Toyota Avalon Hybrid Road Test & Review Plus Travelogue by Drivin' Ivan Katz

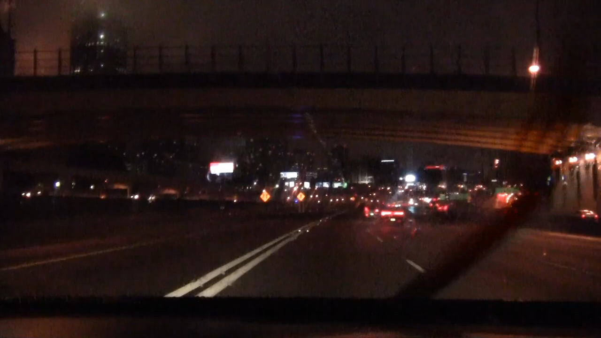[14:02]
How appropriate. Anyway, the Avalon actually gripped the road very well. There was a couple spots where some cars would have hydroplaned. I'm talking about very intense rain. Route calculation. Hello navigation. Very intense rain and kind of a lot of traffic too. So with the combination of that intense rain and traffic,
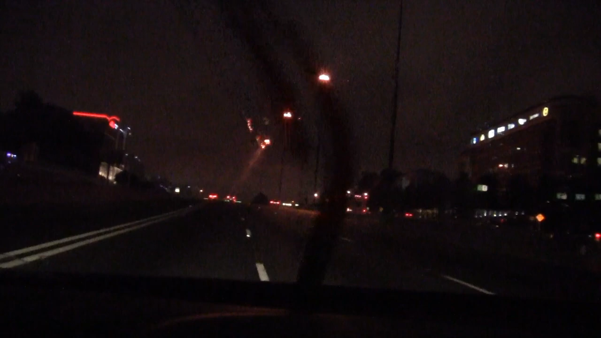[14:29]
you were getting a lot of spray up from the road and also a lot of water flowing around. And I've got to say, I felt very confident in the Avalon. No problems to report. Just heading down a main street in Athens, Georgia.